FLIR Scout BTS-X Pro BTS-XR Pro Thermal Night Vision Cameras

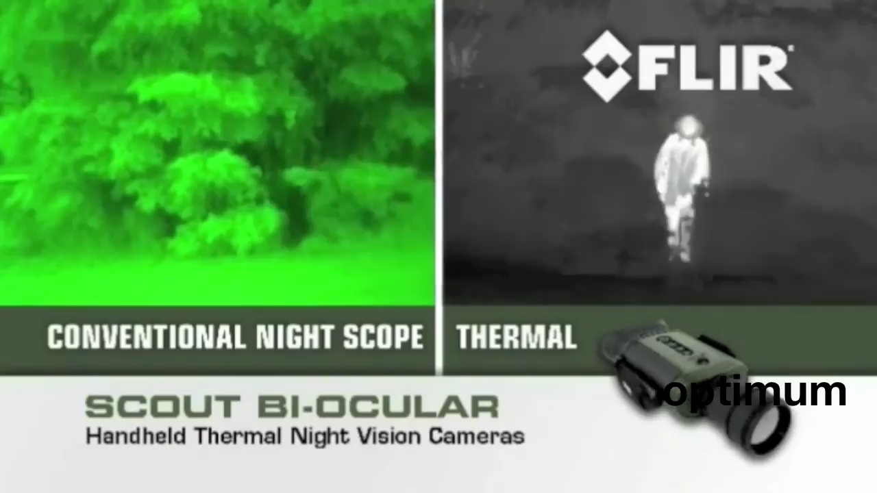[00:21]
to create crisp, clear images, even in utter blackness.
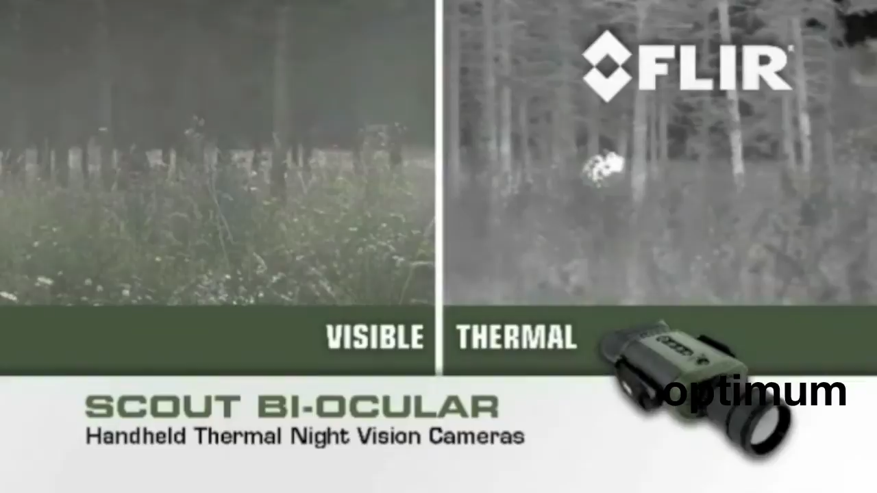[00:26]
See more and see much farther with the Scout Biocular than with any other night vision technology.
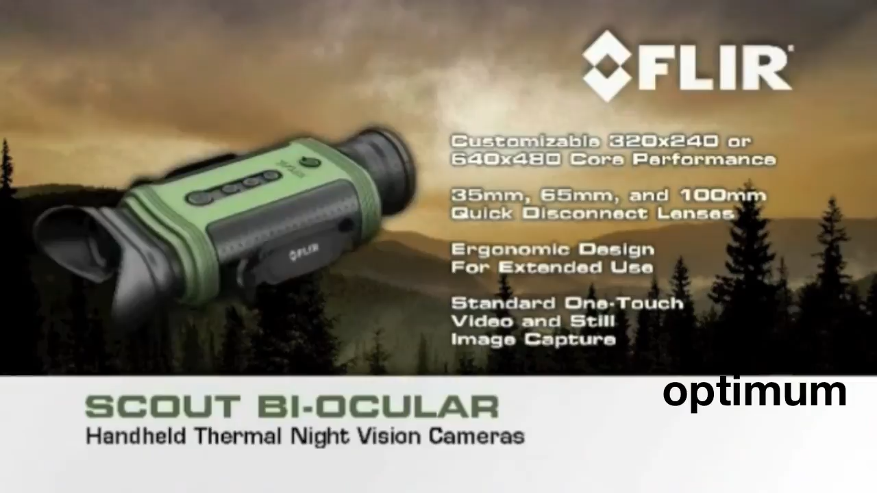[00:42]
and the unrivaled performance that only FLIR's high resolution thermal cores can deliver, the Scout Biocular is a must have for any serious outdoor enthusiast.
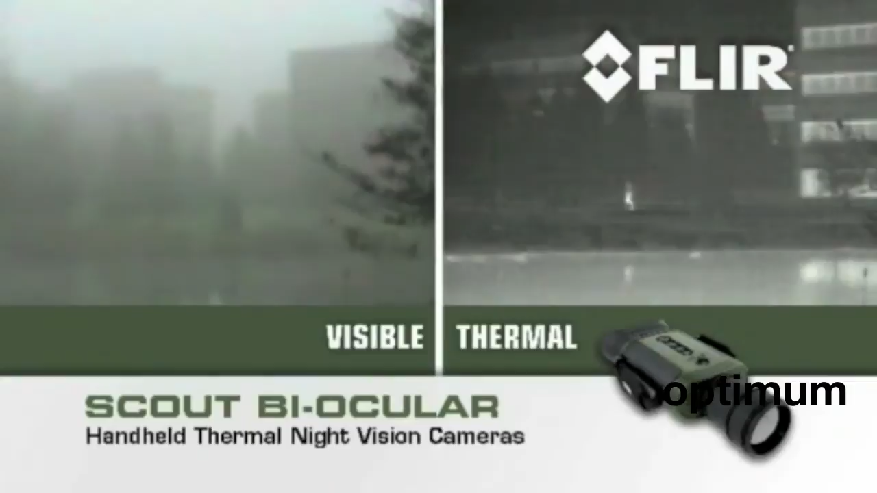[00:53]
See the natural world around you clearly, even in complete blackness or in poor visibility, including smoke, dust, and light fog.
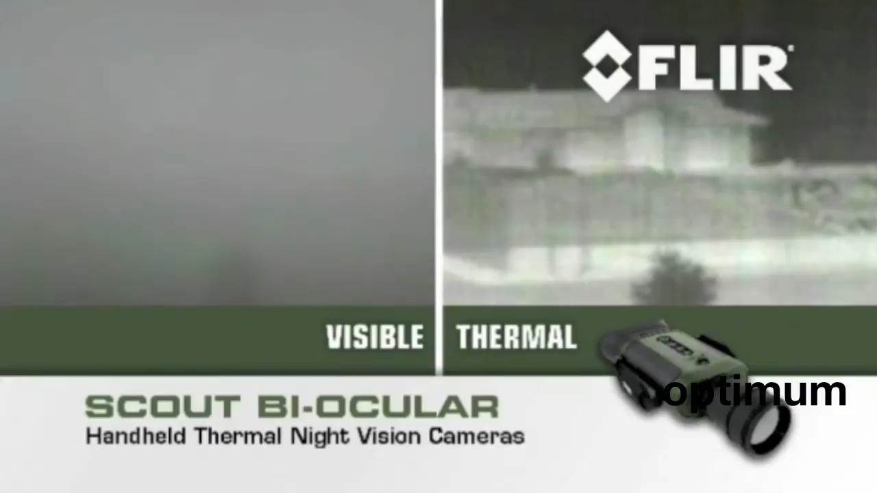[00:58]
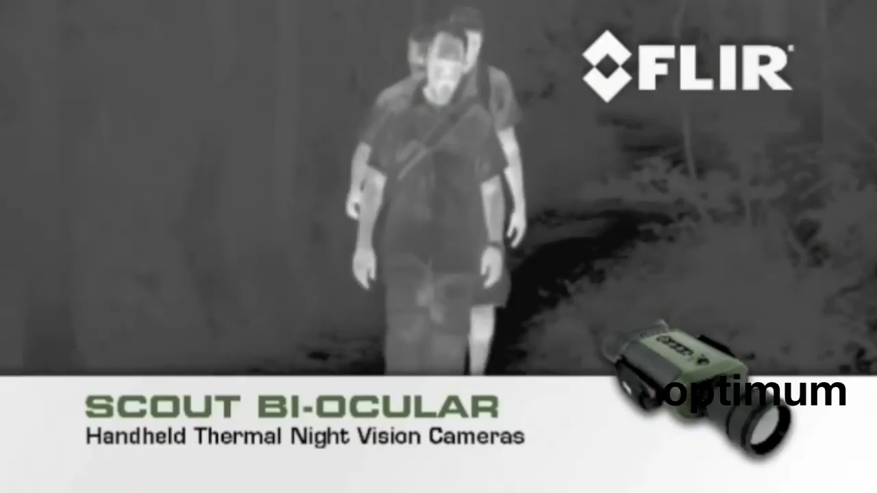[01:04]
Negotiate terrain 24-7 and keep track of your party. Track and observe hard to see wildlife.
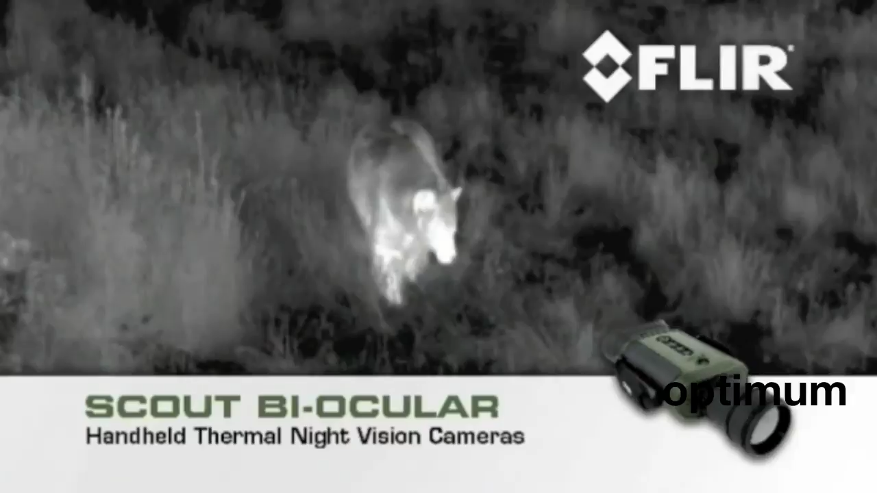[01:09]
Find missing stock on the ranch up to 2 kilometers away.
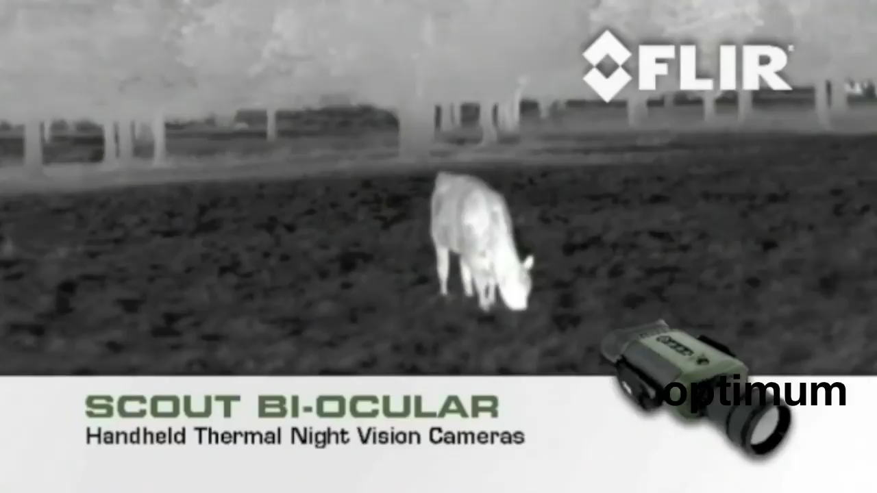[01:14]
Volunteer with Scout's Night Vision in search and rescue missions and help locate missing individuals,
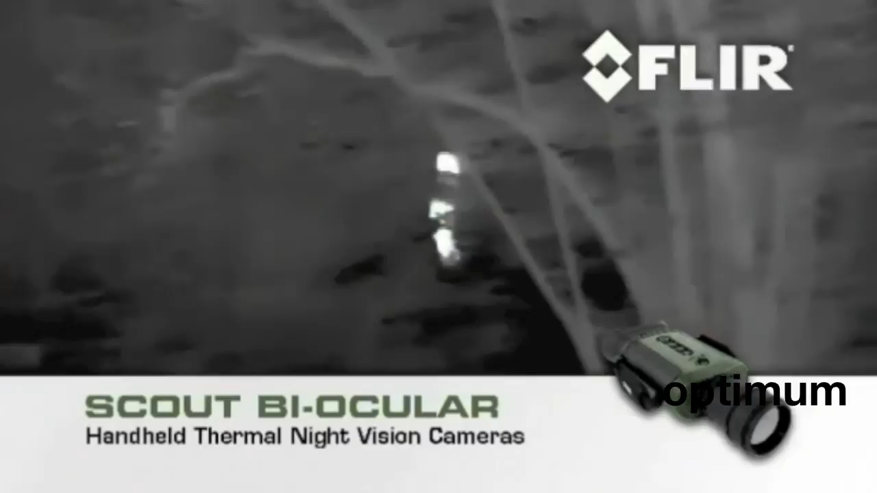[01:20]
even when they're hidden in foliage.